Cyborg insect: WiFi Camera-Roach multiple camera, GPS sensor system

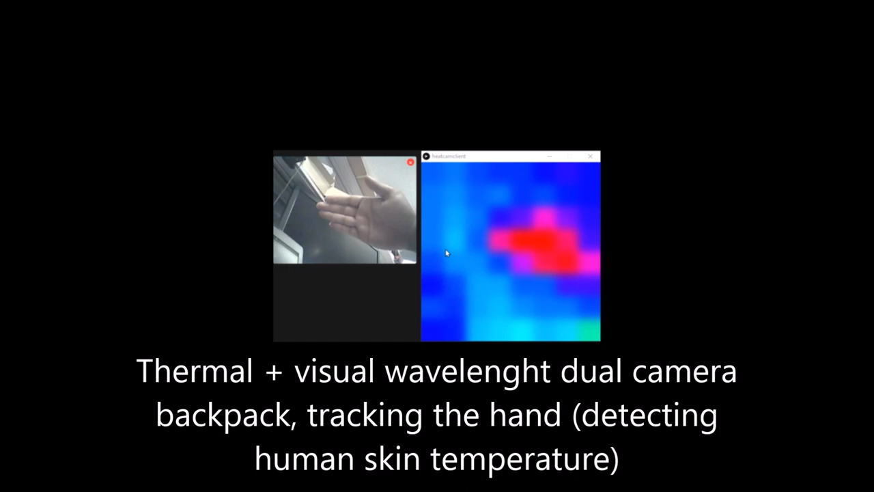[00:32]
The thermal camera can be used to detect human skin temperature of survivors stuck under the debris in a search and rescue scenario. The camera system developed uses a dual camera thermal and visible wavelength backpack which sends images over Wi-Fi and that can also navigate and control the cockroach through neural stimulation.